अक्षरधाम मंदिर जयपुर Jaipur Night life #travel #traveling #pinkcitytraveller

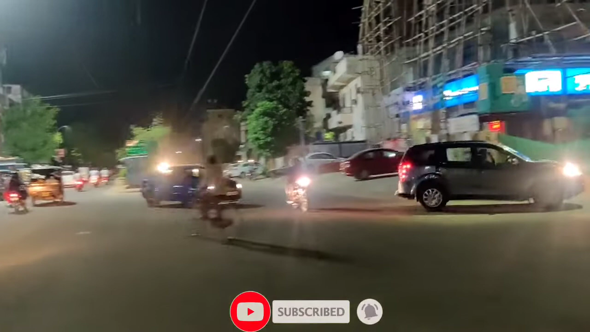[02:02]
इसलिए इसको बैंक चुराहा भी बहुते हैं
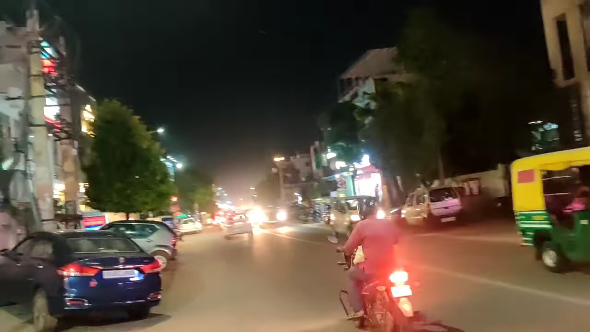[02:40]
ट्राफिक चल रहा है और यह देखें बड़िया बड़िया शोरूम यहां पर � आये आपको देखने को मिल जाते हैं मुश्रागे बढ़ते हैं विसी रोड कि दो फ़ूड़ा सा यह